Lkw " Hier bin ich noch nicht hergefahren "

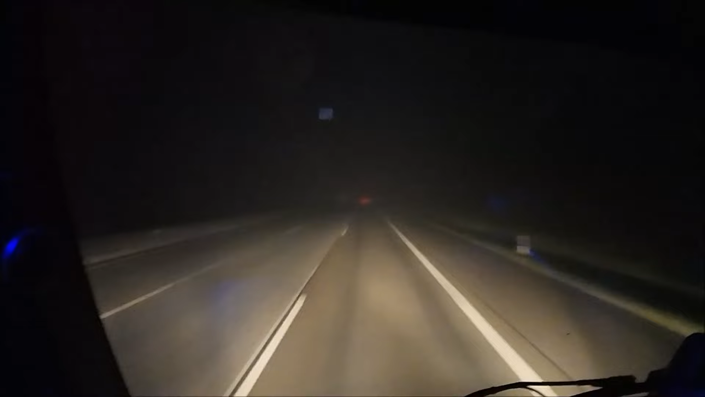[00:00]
schaut euch mal die suppe an heute mittwoch dem 27 november 20 24 also ich sag mal so da kann man nur noch nach gehör fahren